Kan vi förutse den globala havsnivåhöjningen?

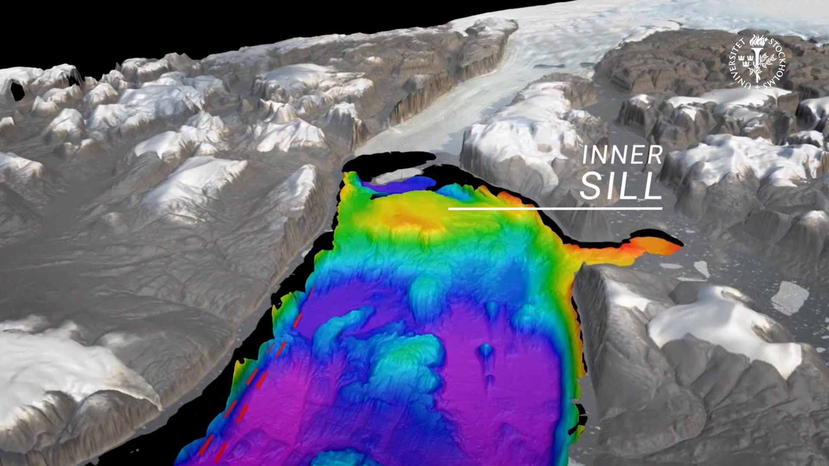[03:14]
It turns out that Ryder Glacier is partly shielded from a big bathymetric sill in front of the glacier that actually prevents the water, the warmer water, from coming in.